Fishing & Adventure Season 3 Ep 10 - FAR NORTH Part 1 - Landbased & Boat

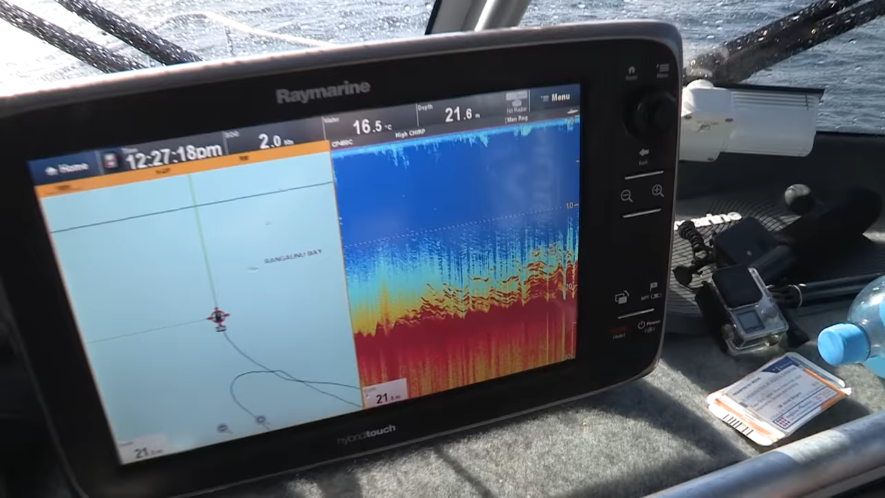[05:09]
On screen: water 16.5°C
just out on 20 metres on the sand.
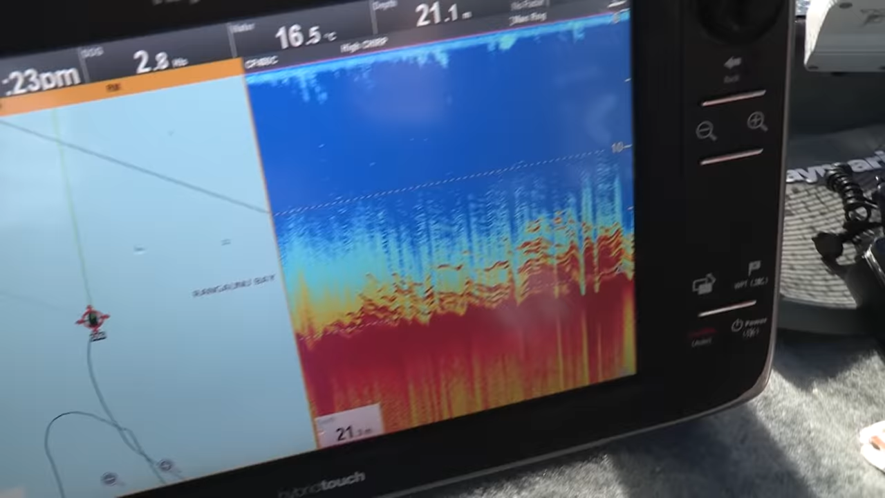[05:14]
On screen: water 16.5°C
So we are going to probably flick a few soft baits around here, I think. We'll just have a bit of a prospect.
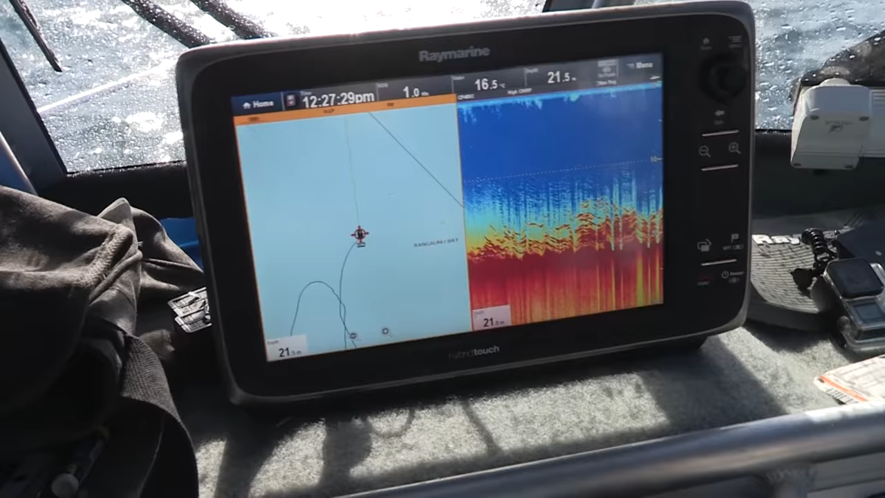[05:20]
On screen: water 16.5°C
Um, we're going to flick a few soft baits around here, and see what they are, and hopefully they're snapper. Hopefully we can get some lunches on board. Maybe some big boys, wait and see.